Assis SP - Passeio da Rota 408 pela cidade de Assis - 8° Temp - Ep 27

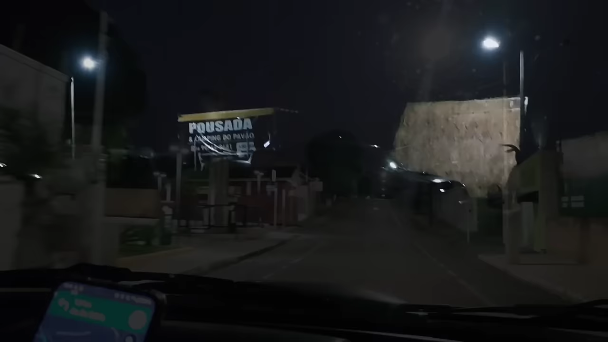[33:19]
A noite aqui na pousada, Cleiton colocou a lanterna ali, olha que legal.